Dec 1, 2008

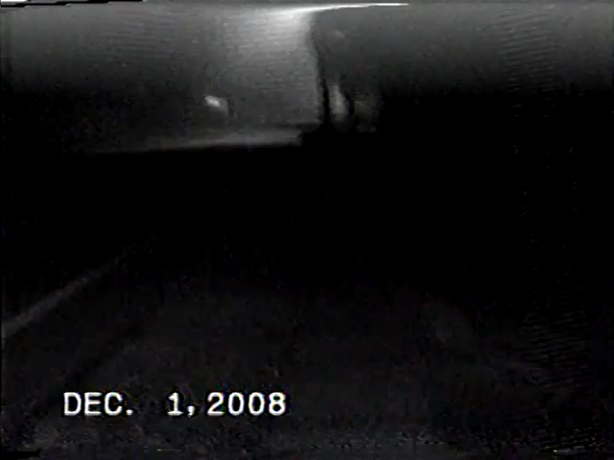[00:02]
from 14th security car just went by no rear license plate lights